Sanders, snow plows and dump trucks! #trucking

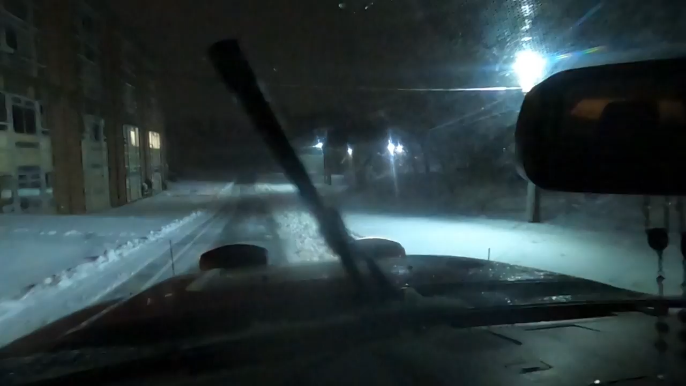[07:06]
Around and around and around. Plowing in a pickup truck's easy. It's almost like driving a smart car. It's pretty simple. Put the plow down, go.